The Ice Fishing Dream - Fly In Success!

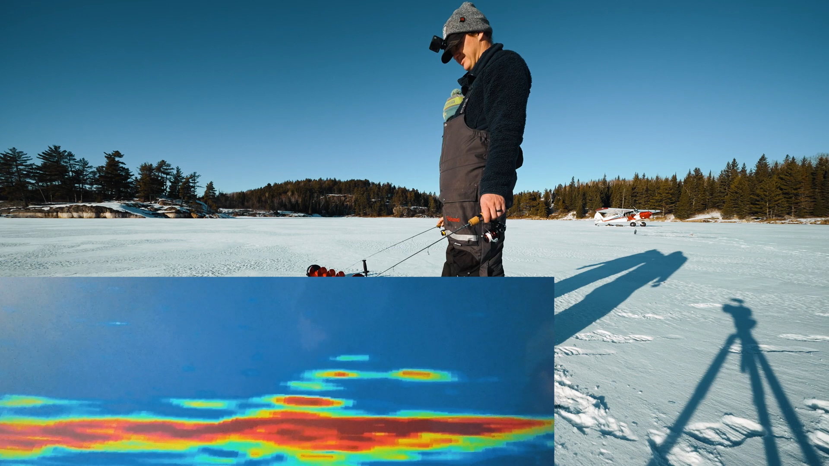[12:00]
two oh wow that fish's mood change quick look at that guy that's a good one
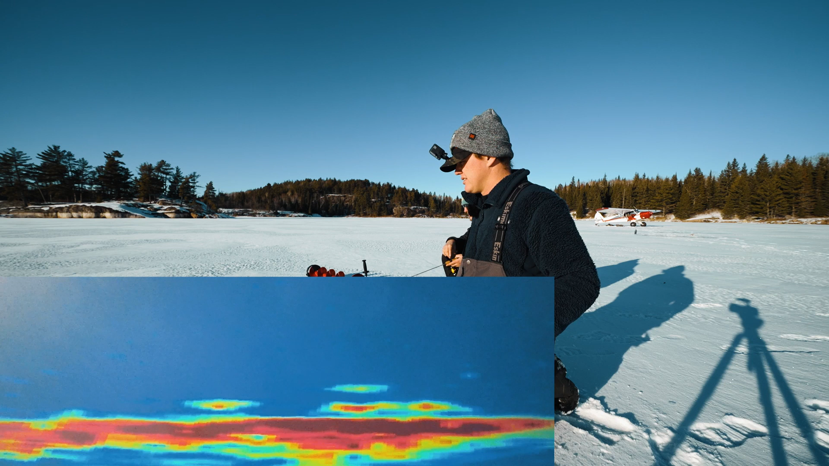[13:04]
hard to see the separation between the fish and the bait when you're not lifting away from it yeah there's a couple nice ones coming in dude coming in your direction you're gonna you're gonna hit one first oh baby come on come on come on oh
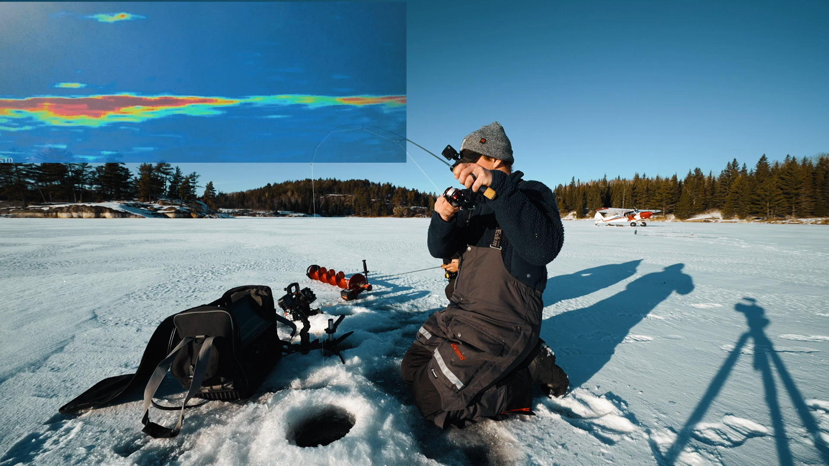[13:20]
i like this one i like this one a lot i saw him coming from so far away i'm using four pound braid and seven pound floral leader
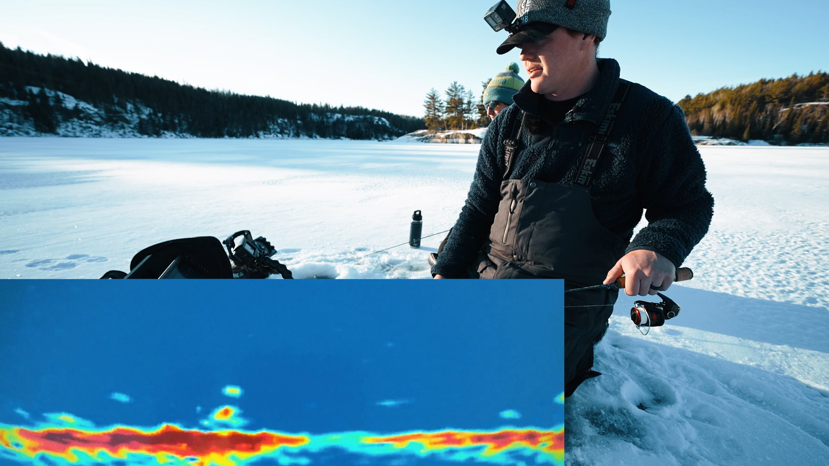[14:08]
here we go there we go come on now this is absolutely redemption after getting what by aaron
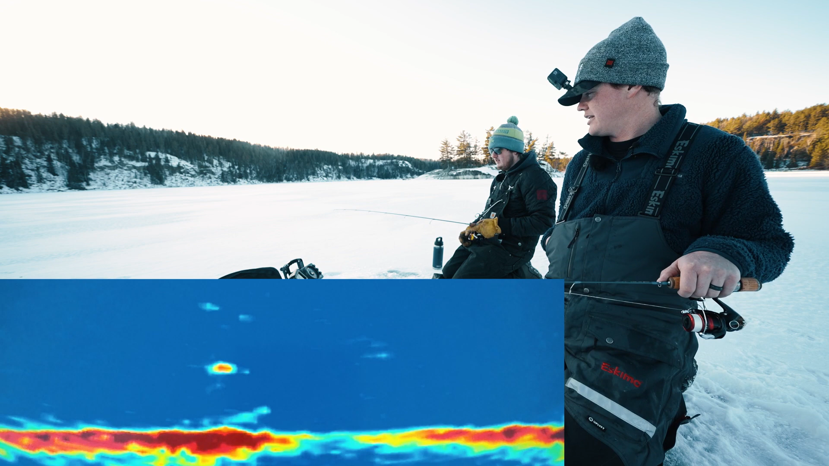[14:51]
he's all let him eat it slow down you eat it